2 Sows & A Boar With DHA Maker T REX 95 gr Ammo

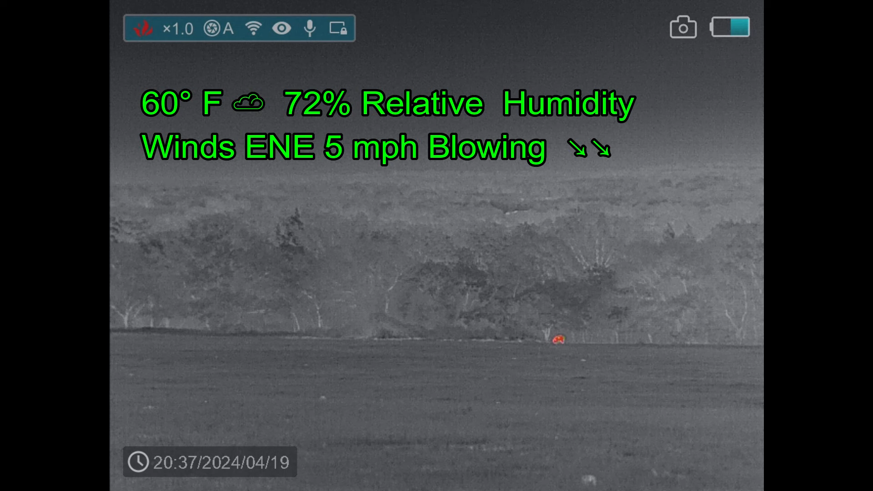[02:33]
It is so cool, in fact, that when I did spy a hog, I got out of the truck, I turned the Finder around, pointed it in the direction of the hog, pressed the record button like I would on the Ricks, which is the exact wrong thing to do on the Ricks.
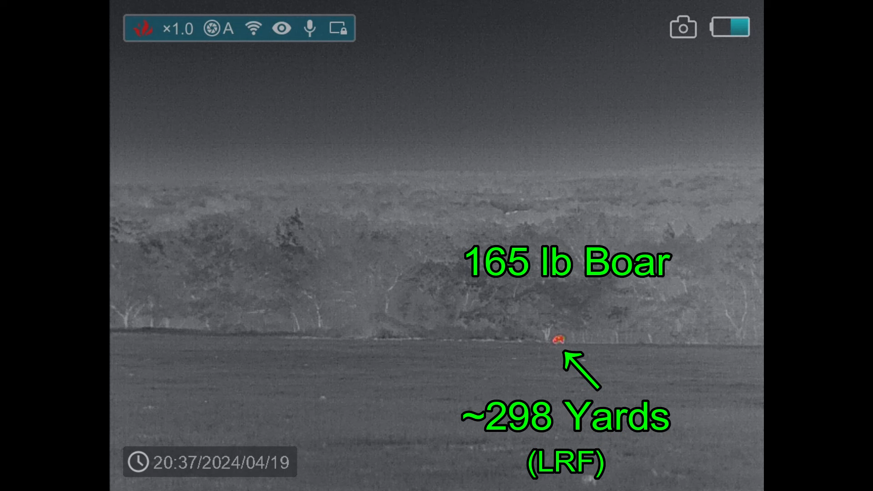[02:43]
It is a quick press to record, and on the Finder, it is a long press to record, and I did a quick press, so I snapped this photograph, and so this is the only photograph I was hoping to record myself stalking down and shooting the pig, but that didn't happen.
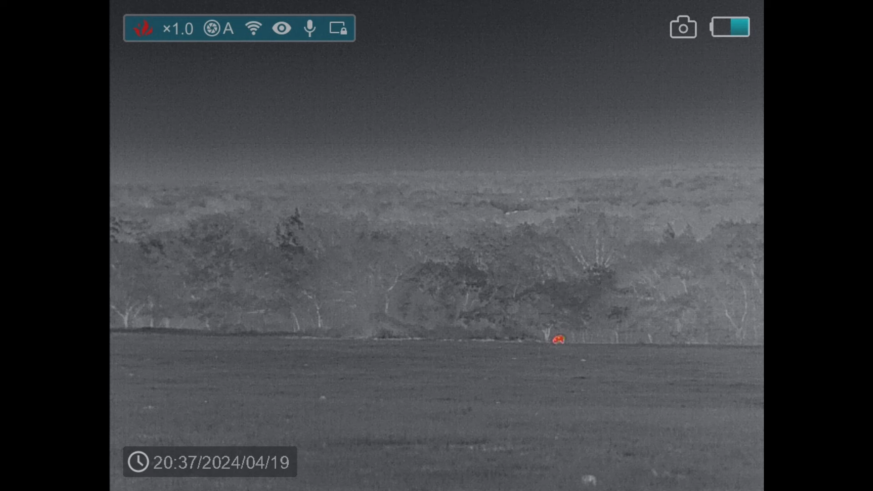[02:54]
So I've got this one image for now, and just like that,
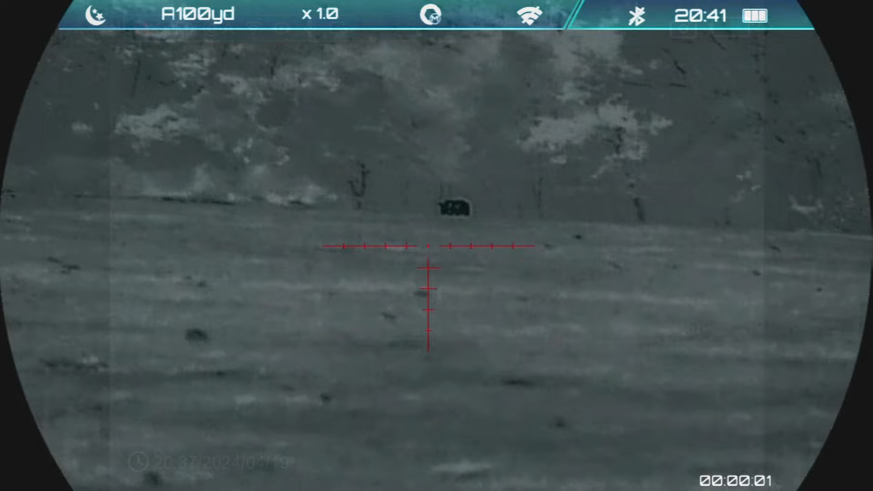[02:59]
here I am 160 yards away from the hog with my Ricksleep L6 thermal weapon sight.
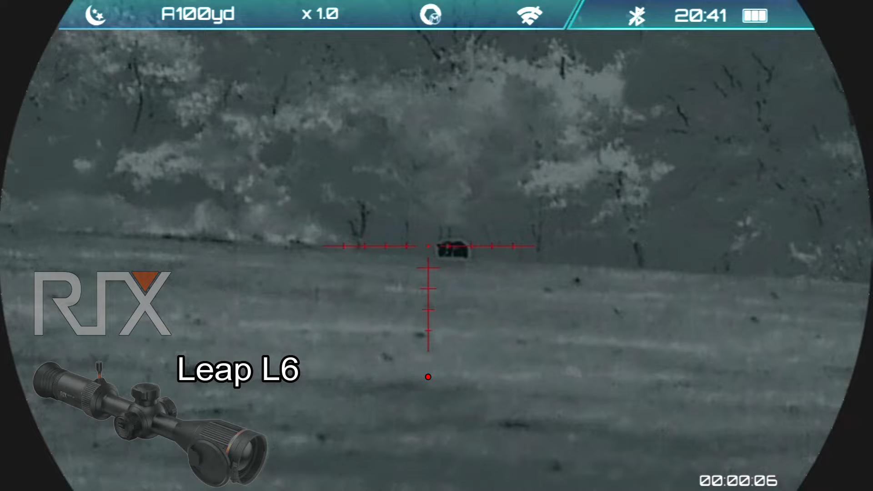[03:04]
It is pretty twilight-y at this point, and so the hog could see me if it looked up, so I'm going to shoot from here at 160 yards.
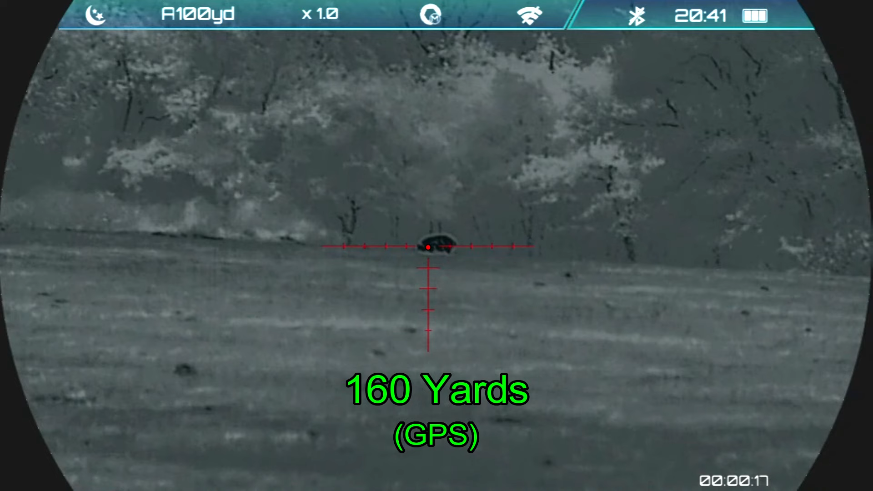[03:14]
Here we go. And that's the kill I wanted to make.
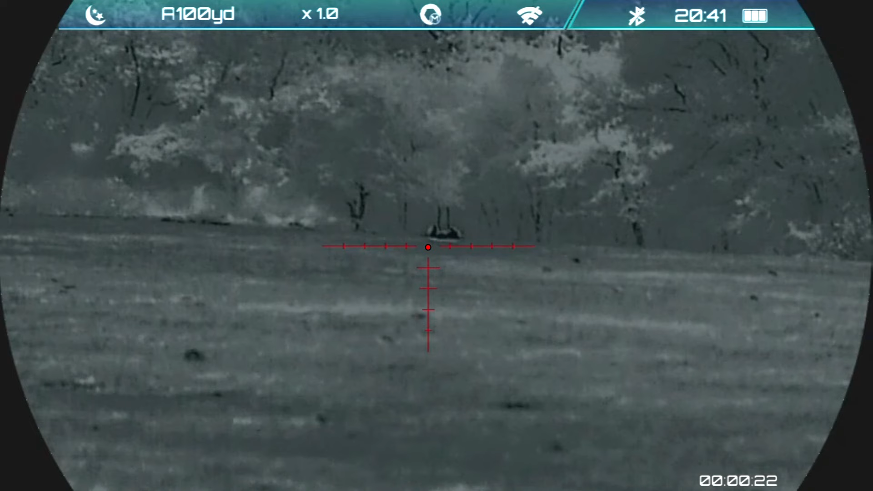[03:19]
The hog was just a few yards from the woods and could have ducked into the woods very quickly. I get back to the truck and realize I hadn't recorded, so I did this.
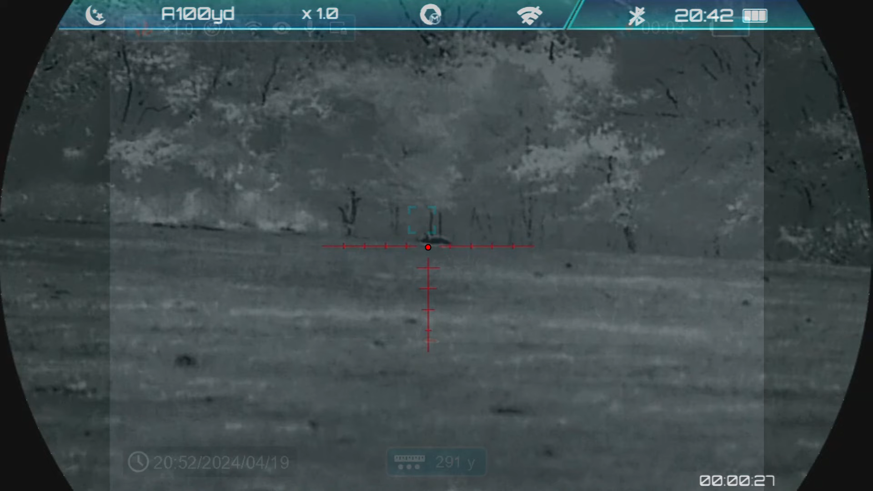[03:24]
That's a pig down at 290 yards from here, 165.
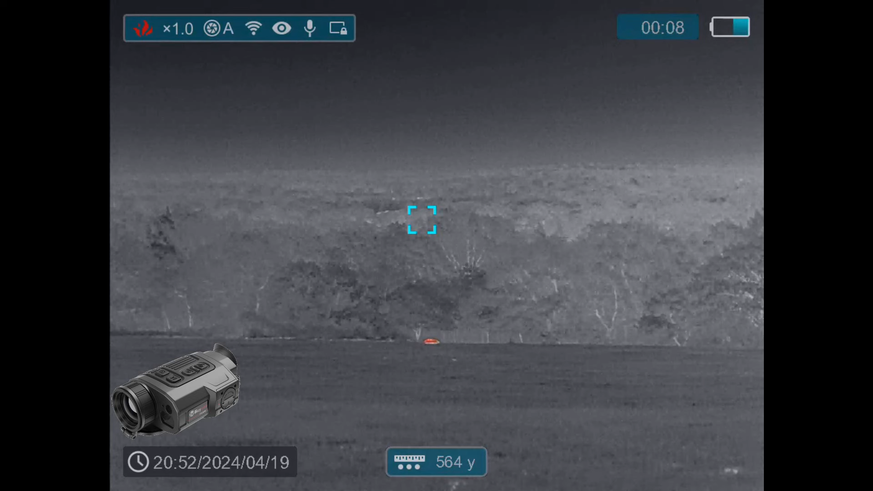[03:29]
No, 160-yard shot on a 165-pound boar.